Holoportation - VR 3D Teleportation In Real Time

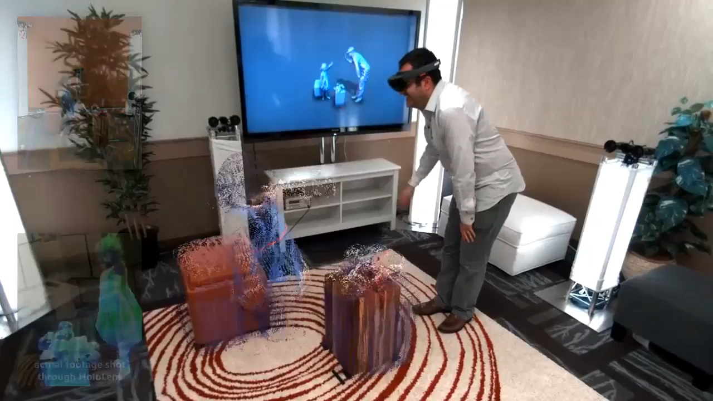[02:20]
Now, to make all this happen, we've had to create a new type of 3D capture technology.